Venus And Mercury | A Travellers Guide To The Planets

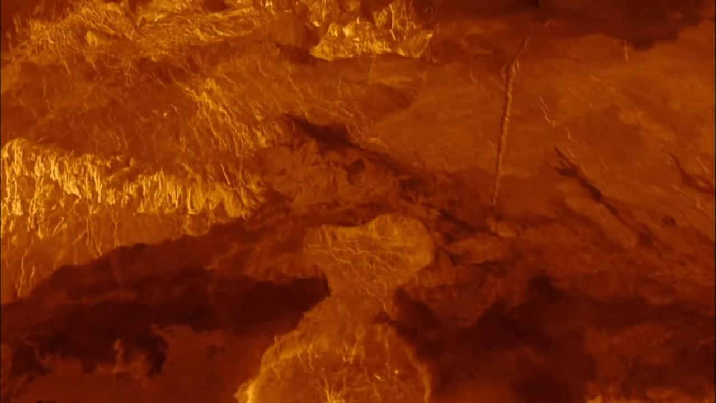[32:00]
Magellan's radar strips away the thick clouds.
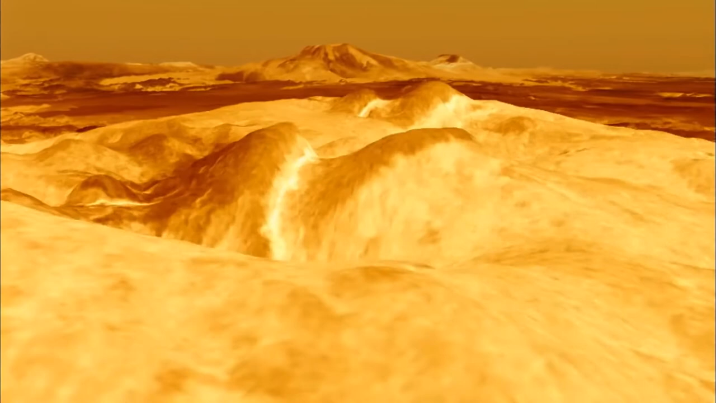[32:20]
There are volcanoes of all sizes, from a kilometer across to hundreds of kilometers across. And in that sense, it's not all that different from some areas on the Earth.
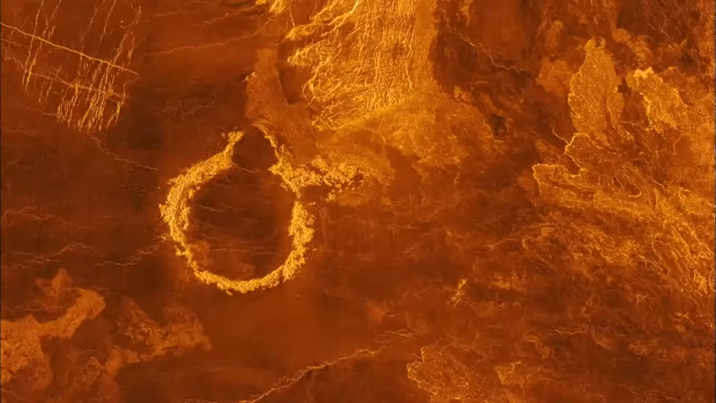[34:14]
But the observant visitor may notice that Venus is missing something.
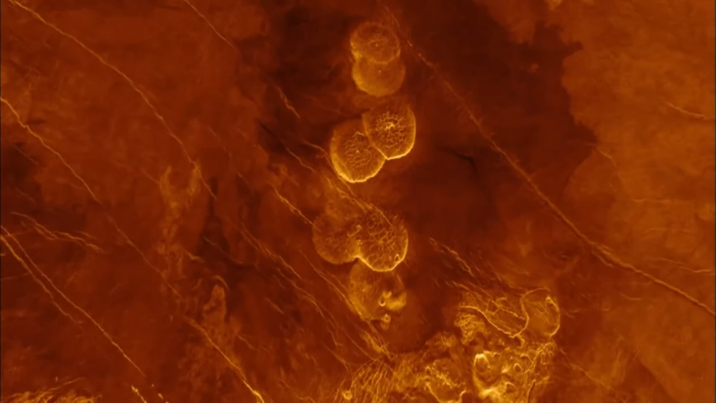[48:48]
What we'd like to do is explore the regions that haven't been explored before. And so I would pick Alpha Regio here.